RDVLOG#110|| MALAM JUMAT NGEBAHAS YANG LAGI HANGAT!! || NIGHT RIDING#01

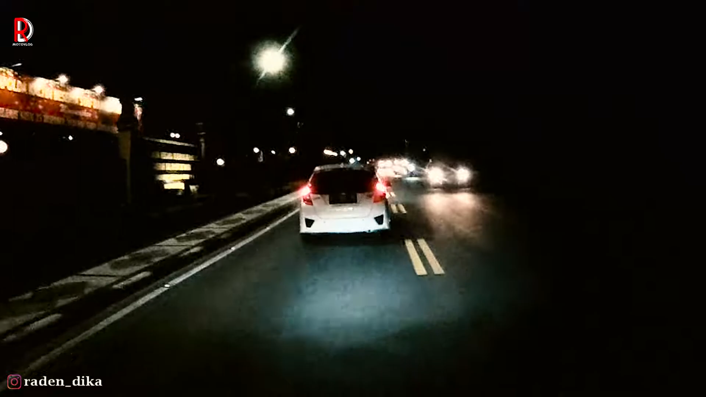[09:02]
Itu Pokoknya Kalau diikutin Otomotif Seru banget Sumpah Oke Kita lurus Saja Trafford Ini Paling Banyak Keluar Sudah Guys Ya Enggak Malam Saja Saja Kadang Pagi Juga Keluar Juga Guys
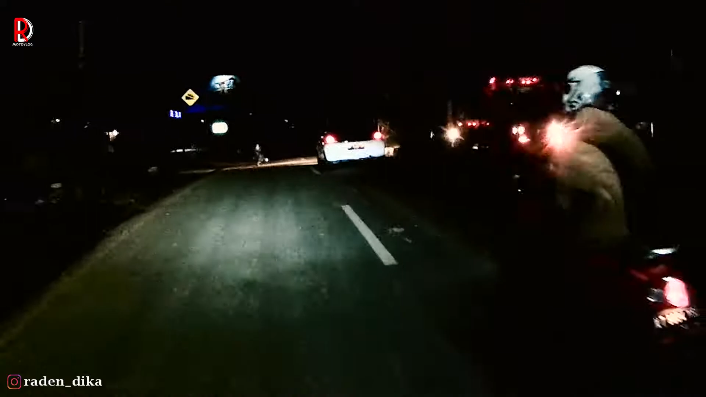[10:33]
Ini Tanjakan Tanjakan Maut Panjang Dan Tinggi Jadi Banyak Yang Truk Container Temu Tentu Tidak Kuat Nanjak
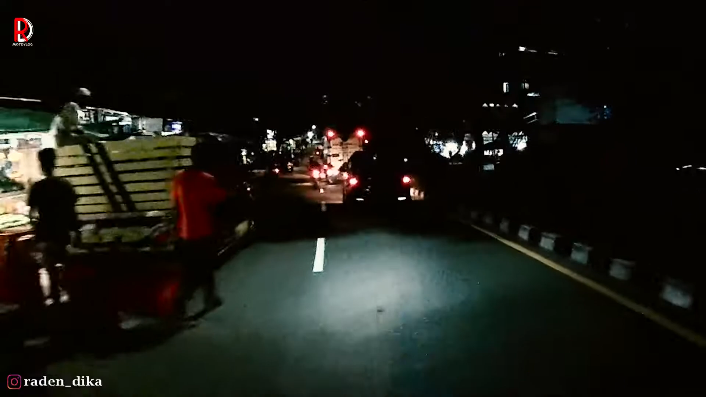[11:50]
Guys Samarinda Jalan Karyangau Orang Baikpapan Orang
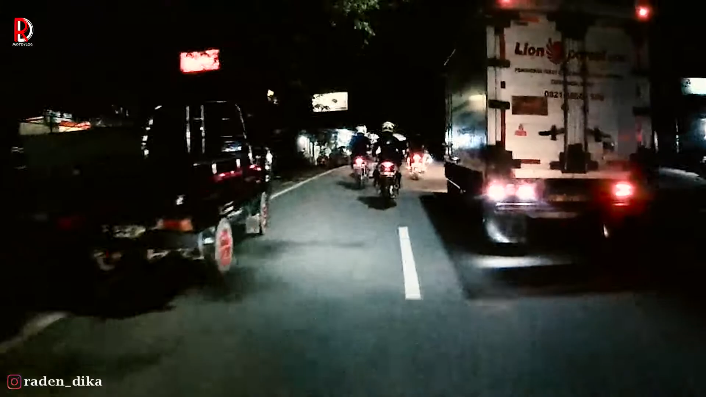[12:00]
Orang Ya Kalimantan Tau Laya Karyangau Mau Samarinda Tau Lagi Lion Parcel
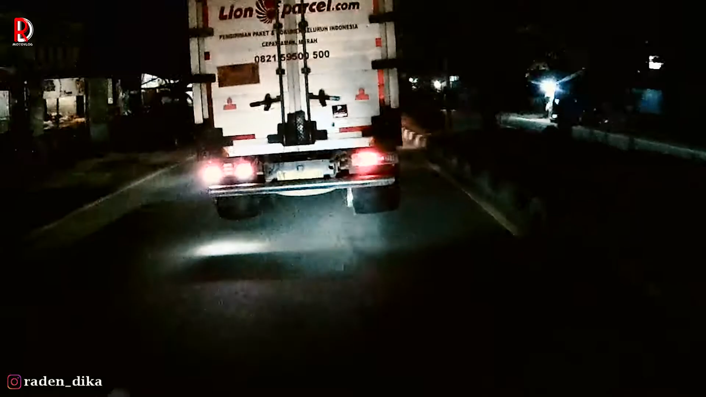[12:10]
Oke Kita Belok Kanan Bensin Bensin Menurah Habis Ya
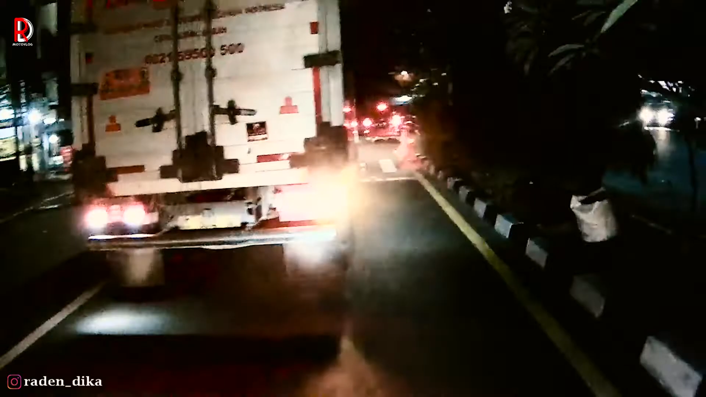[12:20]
Oke Ini Persimpangan Hati-hati Wih Banyak Bis Kan Gila Oke